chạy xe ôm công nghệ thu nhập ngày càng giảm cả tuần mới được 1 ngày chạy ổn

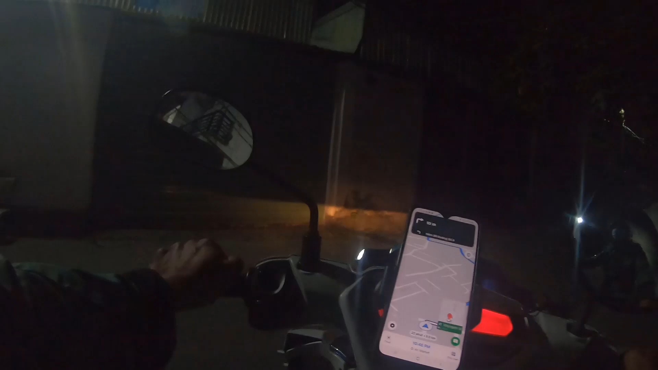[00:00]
10 cây nữa nha cả nhà, ta coi còn đơn nào nữa không ha Ủa nổ đơn 45.000 nữa nè mọi người, 45.000 trái nhà luôn
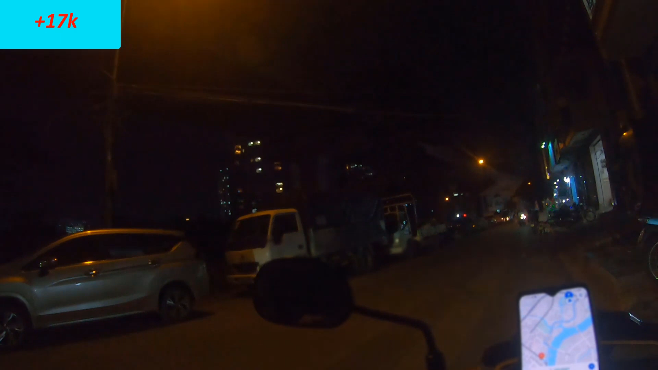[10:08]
Đang ở Vinh Cơm Đồng Khởi Đón khách đây nghe mọi người
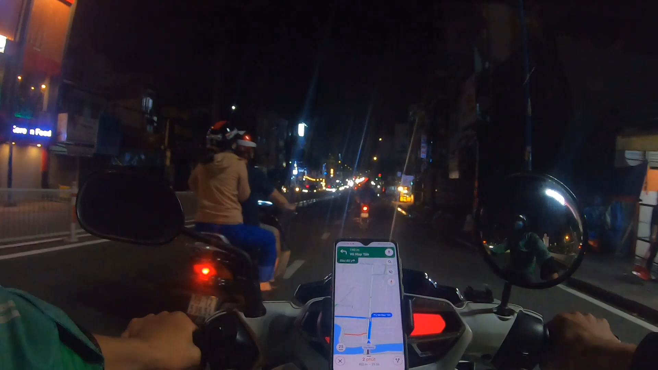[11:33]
thay vì mình di chuyển cho trung tâm quận 1 thì bây giờ mình chỉ di chuyển qua nhánh phan xích long ha Bởi vì nó quá nhậu rất chi là đông mà giờ này đến giờ về chứ dầu dòng khu này thì giờ họ đông cửa hết giờ chỉ vô cái quán nhậu thôi Ok có đơn nè mọi người cũng 7 ngày đi về lại gì trời đi qua nhánh kia luôn
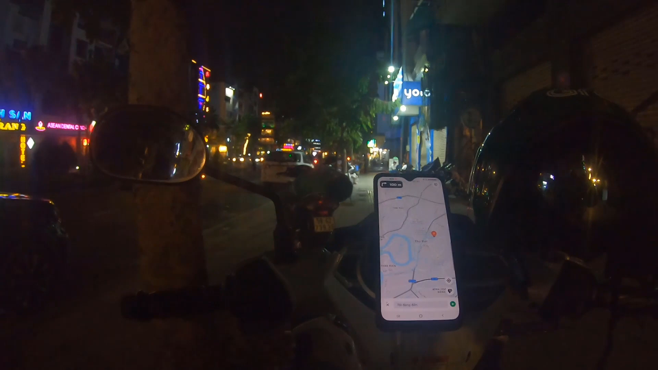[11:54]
hả
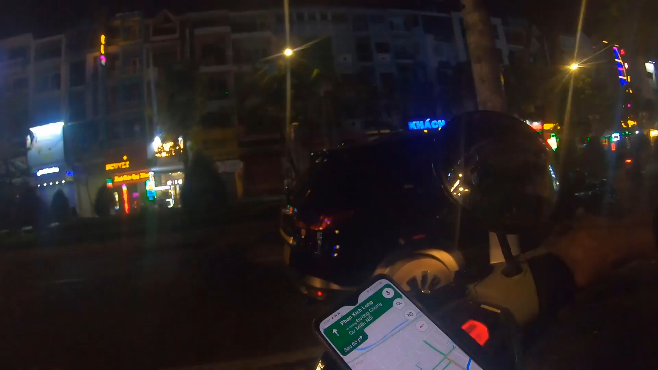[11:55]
không vậy chứ cho mình qua nhánh bên đường mình bỏ miếng giáp tôi mới ghê chứ cho qua đó là còn xa là hi vọng qua đó còn phút nữa về nhà
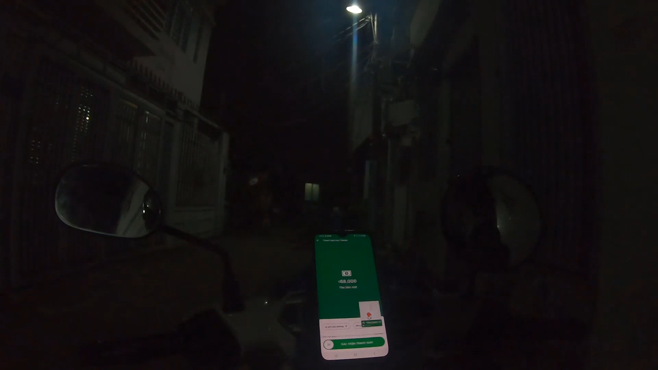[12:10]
68.000 rồi Em cảm ơn Ok để mình coi coi còn bao nhiêu cây nữa về tới nhà đây 10 cây
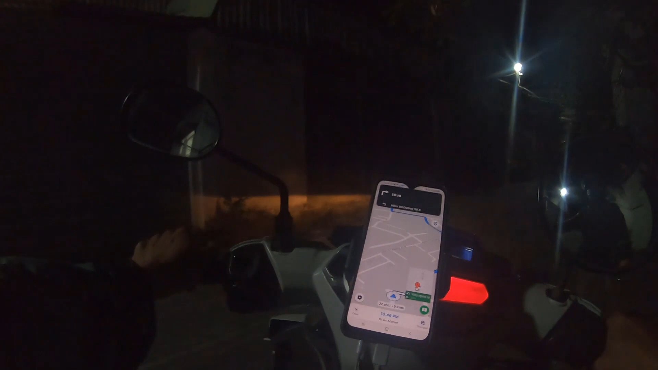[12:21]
nữa nha cả nhà coi còn đơn nào nữa không nha đủ nổ đơn 45.000 nữa nè mọi người luôn làm gì tới nhà luôn quá đã quá đã đơn 45.000 nữa nha còn làn 66.000 rồi Cảm ơn nhé Ok xong rồi nha
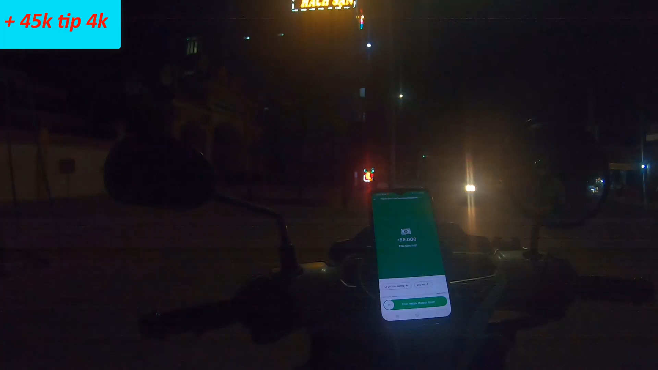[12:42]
đăng lên rồi Ok thì mình cho anh em coi thu nhập cái mấy rồi mình đi về ha thì
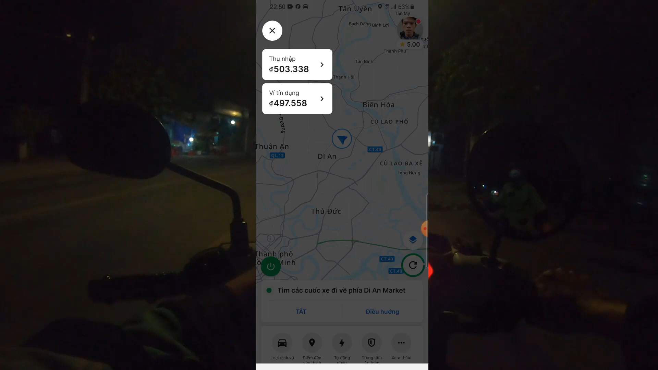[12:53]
tổng hôm nay mình được 503.000 thì được là hai mốt xe mà mấy thường 13 giao hàng uống
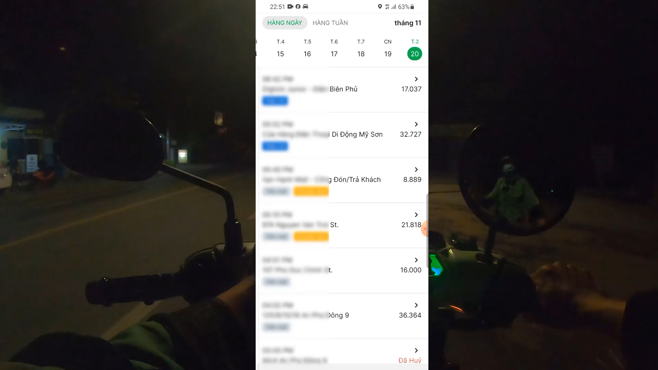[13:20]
kia cây hàng lớn rồi đó thì hôm nay nó cũng được 50 mấy nhưng mà trừ chi phí rồi chắc còn 400 người hôm nay vậy thì thấy buổi sáng nó bắp bên vậy nhưng mà
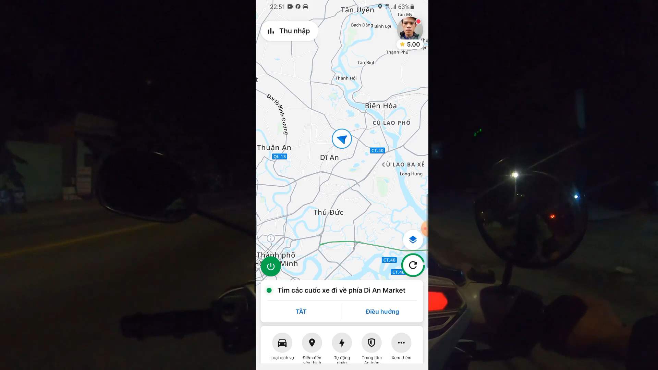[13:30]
buổi chiều nó rớt lại cũng đỡ chứ thấy buổi sáng hơi gầu rồi 3 tiếng mà có 30.000 nên là